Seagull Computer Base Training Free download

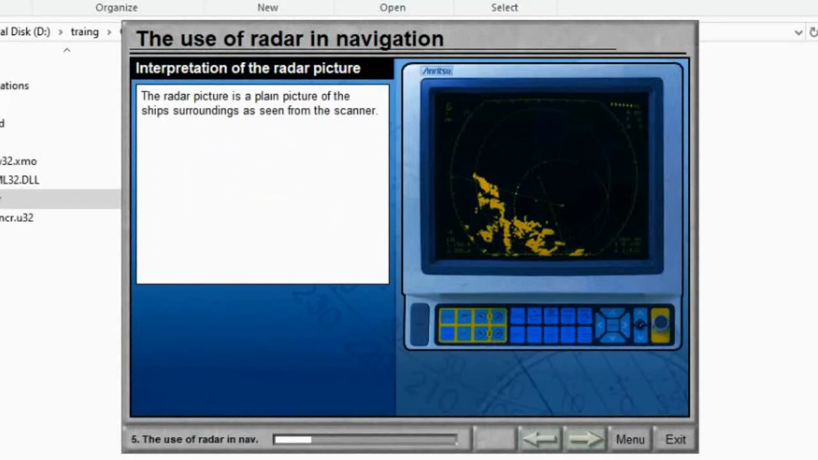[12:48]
The radar picture is a plain picture of the ship's surroundings As seen from the scanner.